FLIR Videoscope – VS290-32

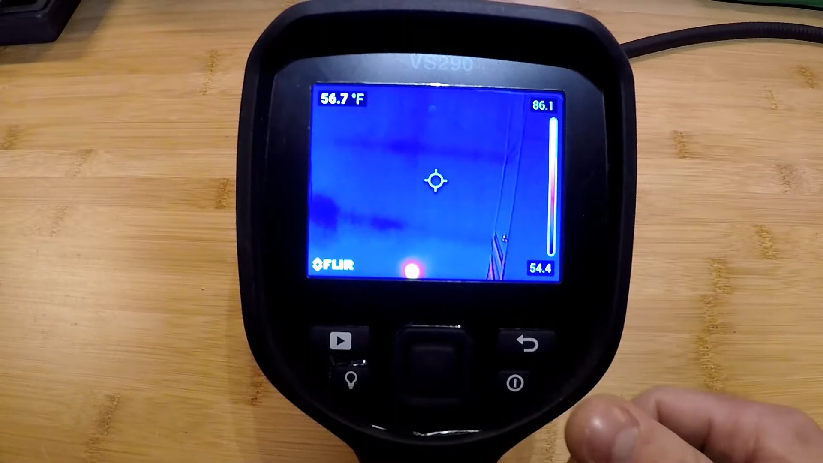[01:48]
On screen: spot 56.7°F
On the display unit on off button in the bottom right escape key or our back button here down up left and
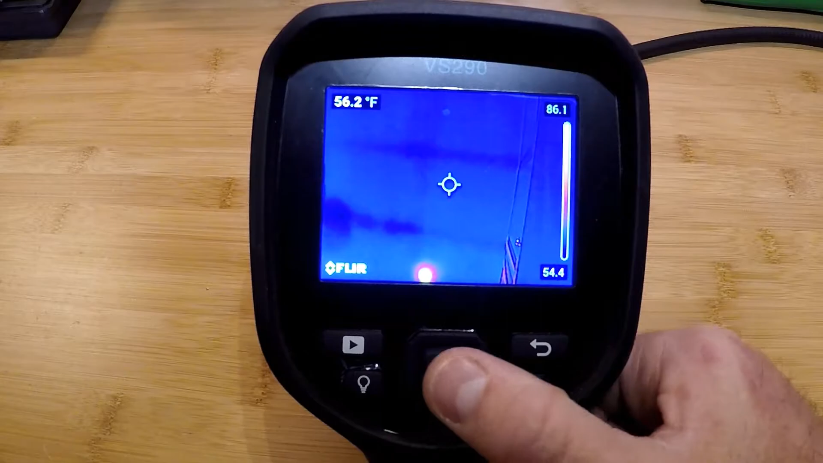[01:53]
On screen: spot 56.2°F
right toggles center select button for bringing up the menus and to toggle.
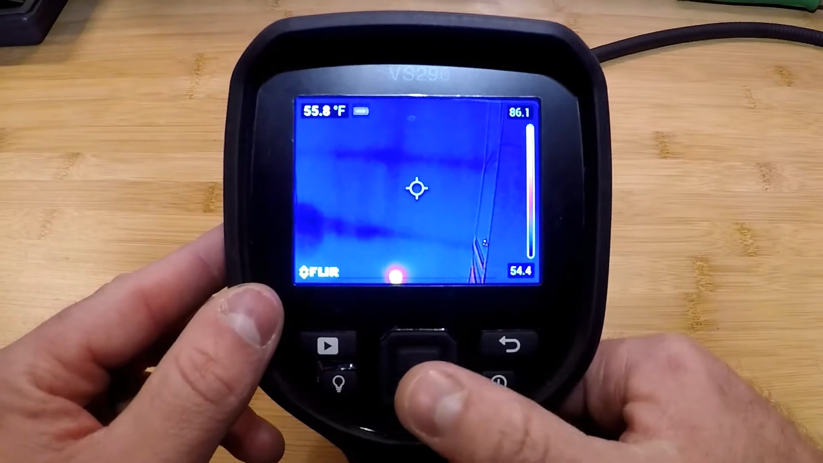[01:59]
Bottom left corner is our lamp you'll see an indicator on the display and
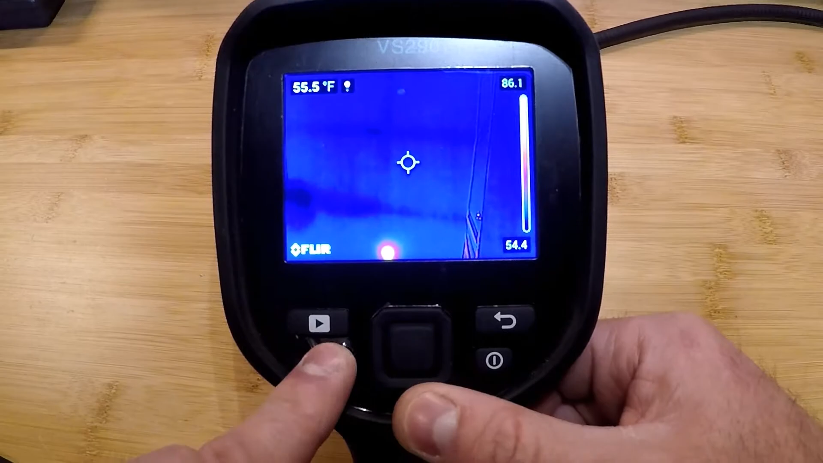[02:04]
On screen: spot 55.5°F
then our playback button to review images and video stored on the display.
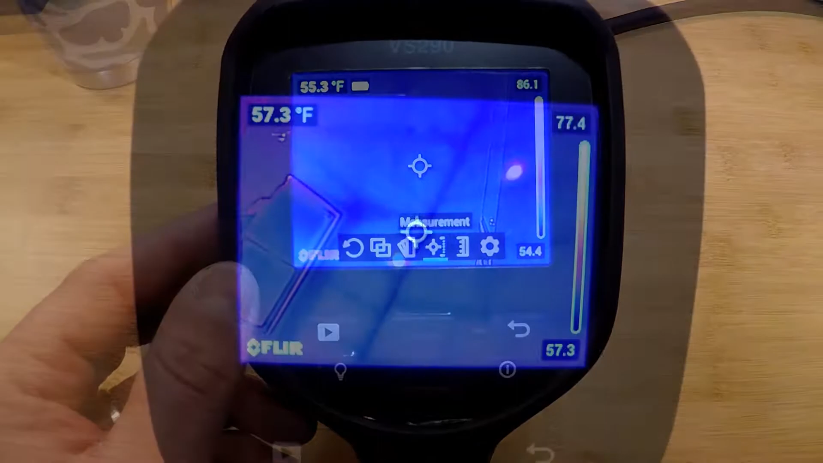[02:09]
On the camera we have a center fixed spot and the top left corner is a measurement for that spot.
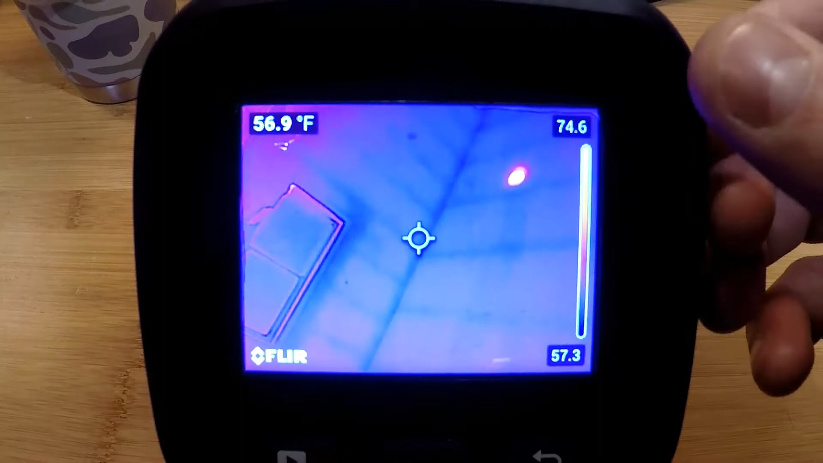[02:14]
On screen: spot 56.9°F
On the right hand side we have a level and span which is auto adjusting.
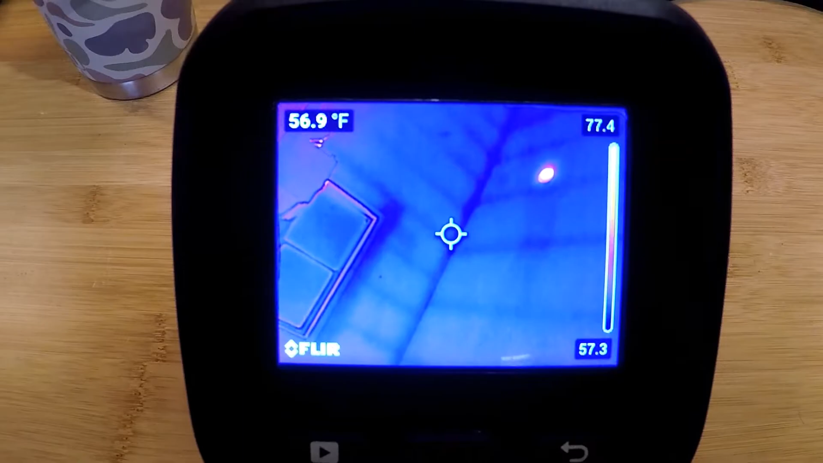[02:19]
On screen: spot 56.9°F, scale top 77.4°F, scale bottom 57.3°F
As I put my hand in the field of view here you're going to see that level and span jump up based on what's in the field of the view and jump back down when I remove it. I get into my menus on the left hand side we have our screen rotation that allows us to rotate
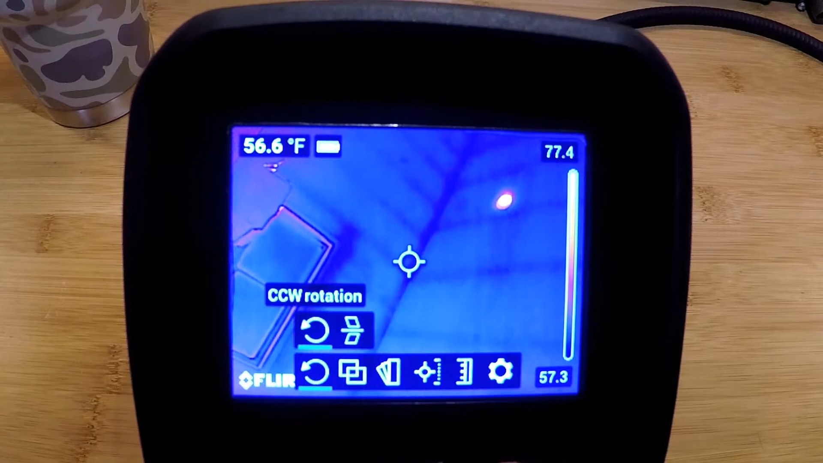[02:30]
On screen: spot 56.6°F
the screen 90 degrees instead of having to turn the camera itself. Next menu over is our image modes.
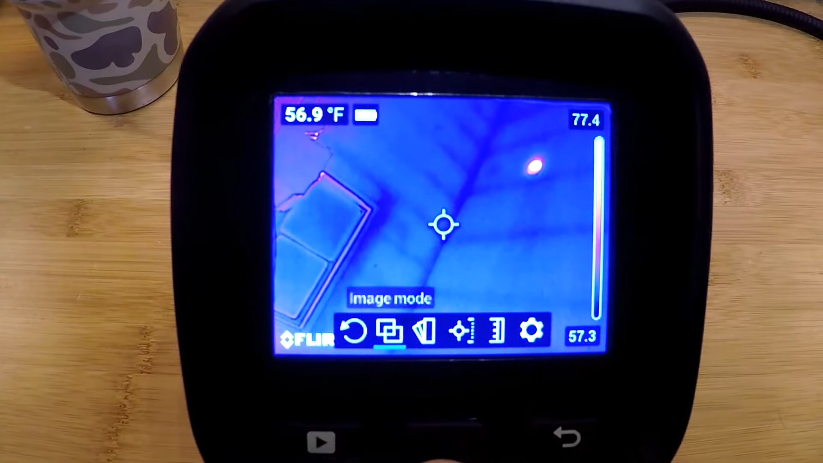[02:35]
On screen: spot 56.9°F
We have three image modes thermal msx a thermal and a visual camera a digital camera two megapixels.
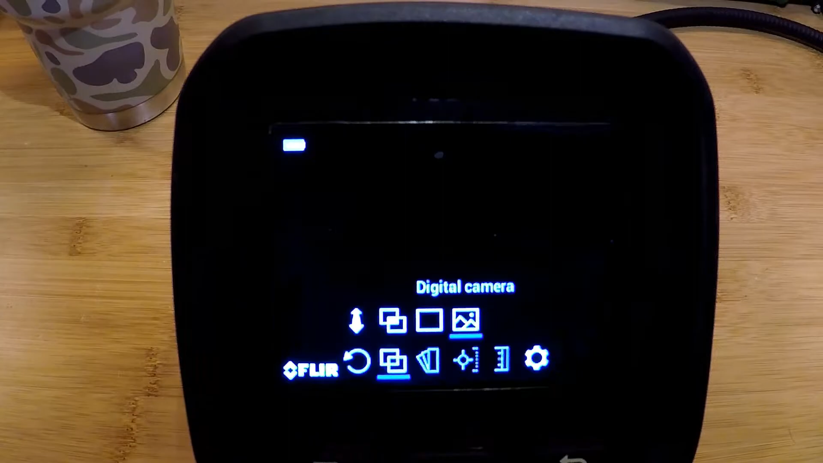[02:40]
The thermal msx is an overlay mode so when I get into that mode it
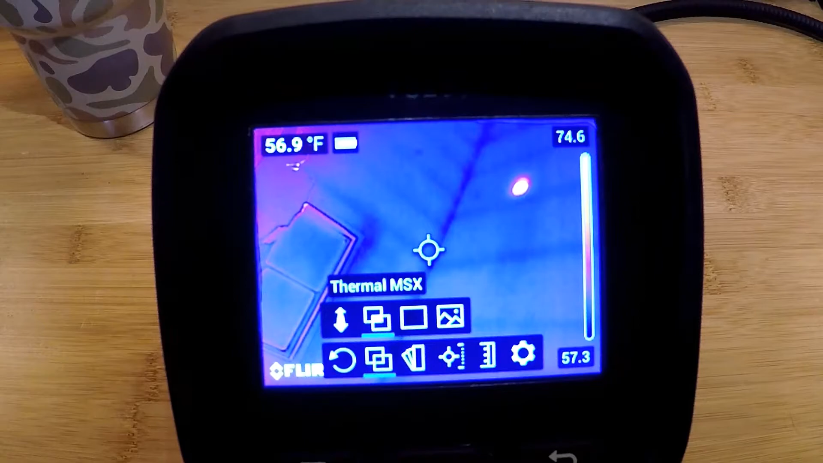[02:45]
On screen: spot 56.9°F
overlays the visual with the infrared so when I bring the battery into the field of view you're going to see some visual data
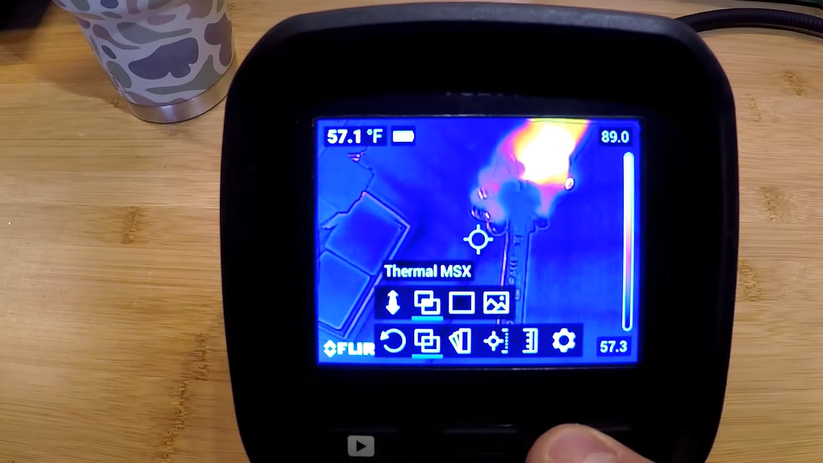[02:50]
On screen: spot 57.1°F
on it the written data and then when I switch over to the thermal mode you're going to see that that goes away
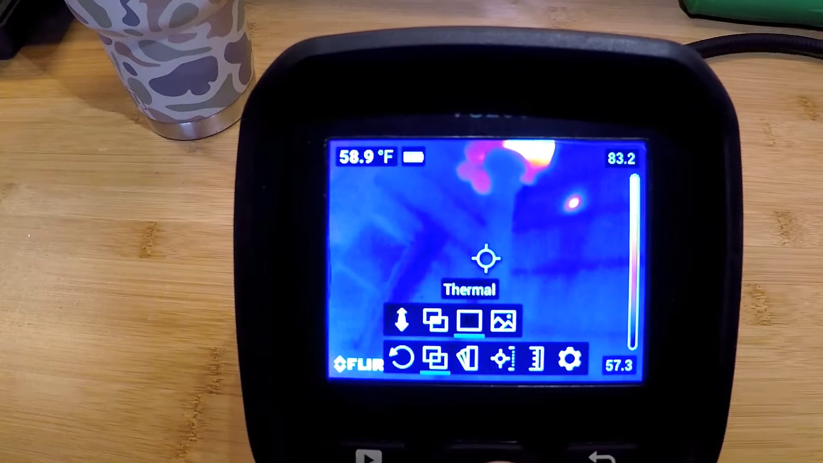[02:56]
On screen: spot 58.9°F
so it's only showing the thermal data in thermal mode msx shows both the visual and the thermal data
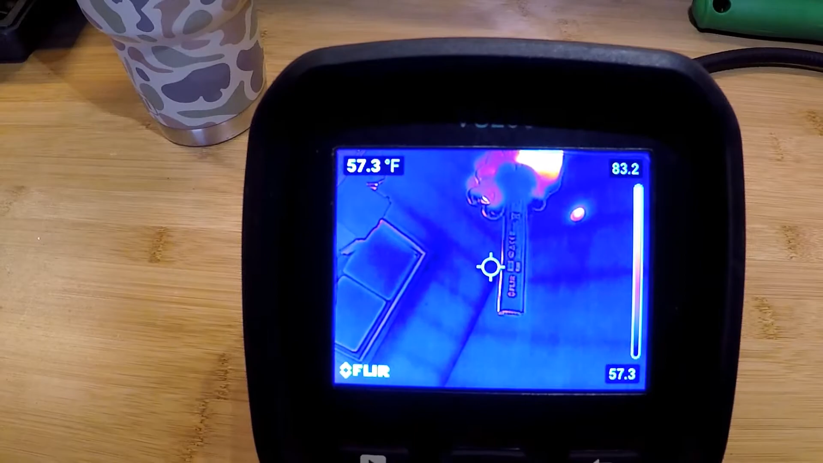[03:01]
On screen: spot 57.3°F
can be very very helpful when you're in a confined space and you don't have a lot
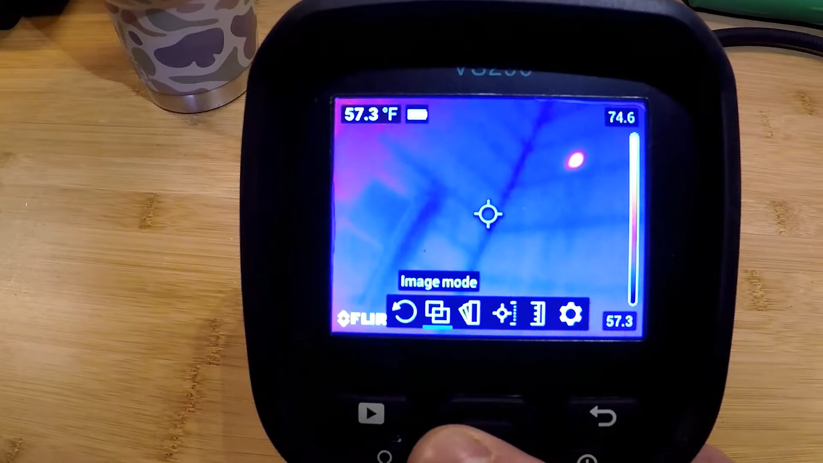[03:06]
On screen: spot 57.3°F
of thermal detail it just adds some more detail on the screen.
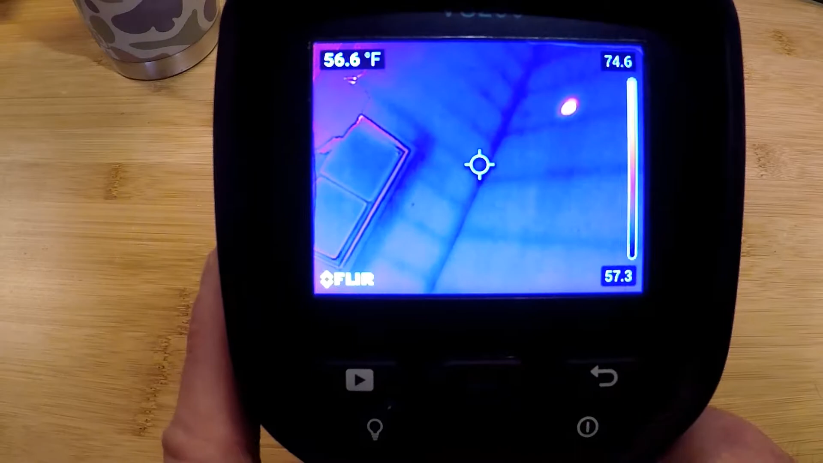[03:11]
On screen: spot 56.6°F
So as I get into the menus again and toggle over to the right I have my color palettes on board which are iron rainbow
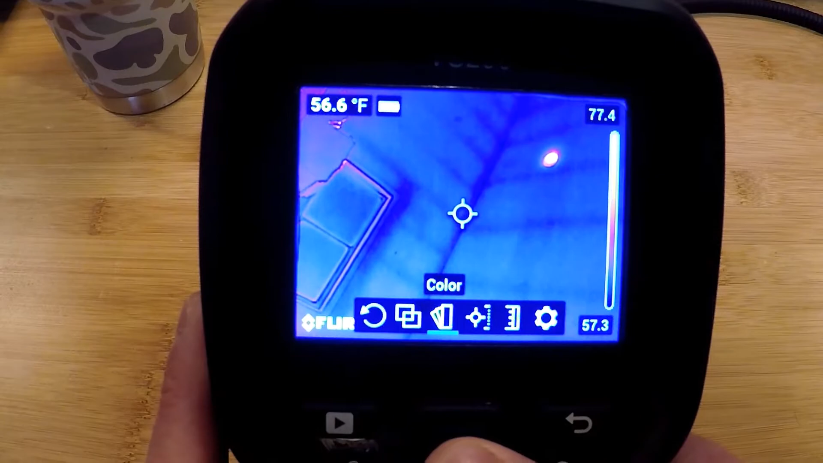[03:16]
On screen: spot 56.6°F
and our grayscale or white hot and then our two alarms we have an above alarm and a below alarm these are
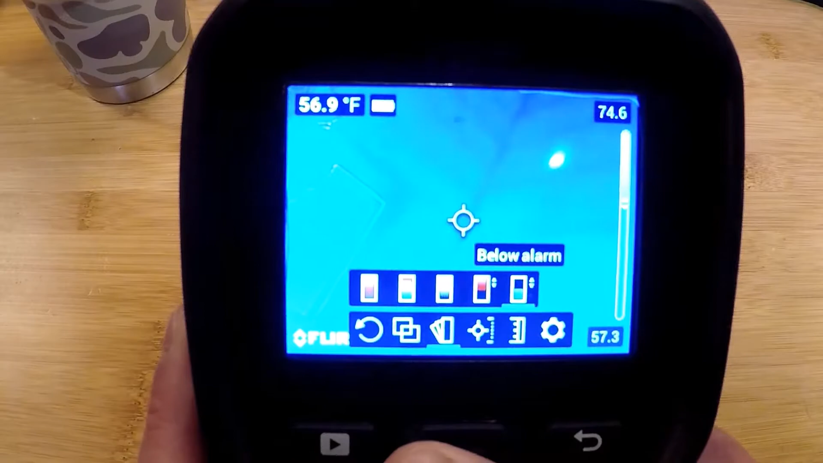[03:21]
On screen: spot 56.9°F
isotherms basically allow us to pinpoint